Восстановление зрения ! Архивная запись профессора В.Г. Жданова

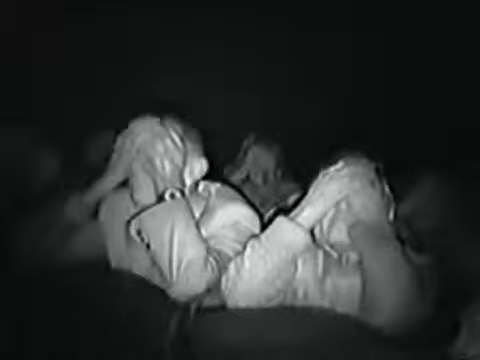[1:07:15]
Весь наш зрительный тракт расслаблен.
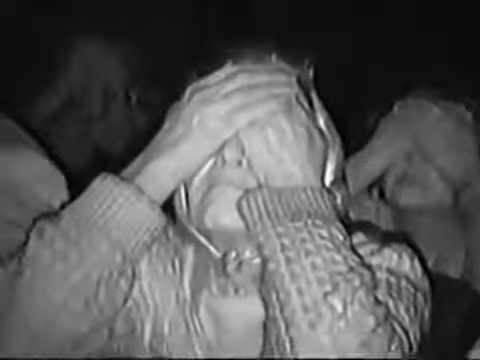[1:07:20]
А сейчас у всех глаза закрыты, ладошки на носу, все сидят в удобной позе, локти обязательно прижаты, либо на чем-то стоят.
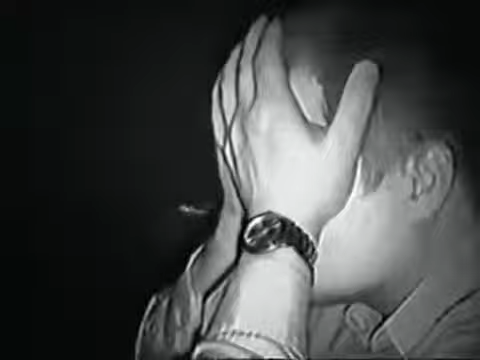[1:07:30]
Все под ладошками открыли глаза, под ладошками открыли глаза. Поморгали.